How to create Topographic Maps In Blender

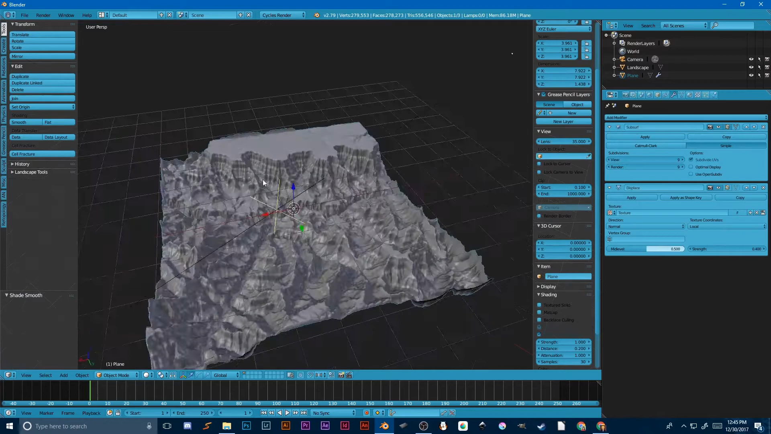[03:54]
So now we have some Grand Canyon generated stuff here, which I can scale up.